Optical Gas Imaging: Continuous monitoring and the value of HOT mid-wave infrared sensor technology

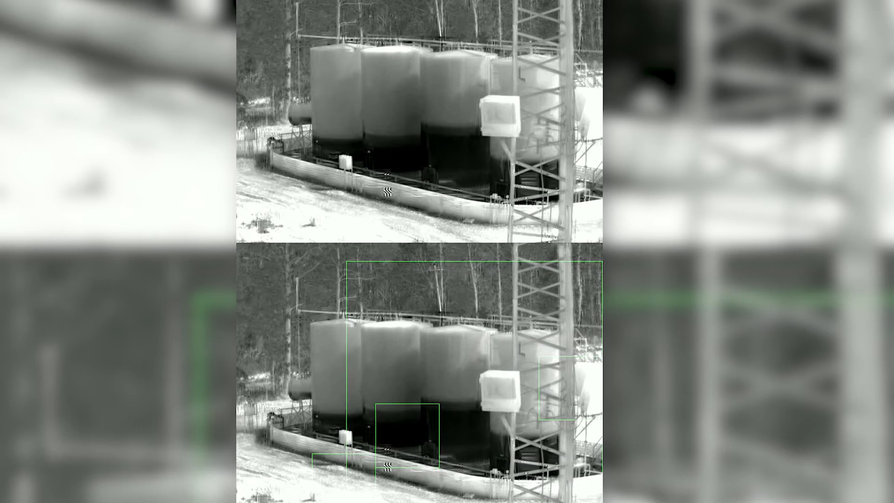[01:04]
And then the final part of it, they're optically then quantifying that as well. So they're not using any other sensors at this point. They learn the scene, and then they're able to use the quantification so that they can set alarms.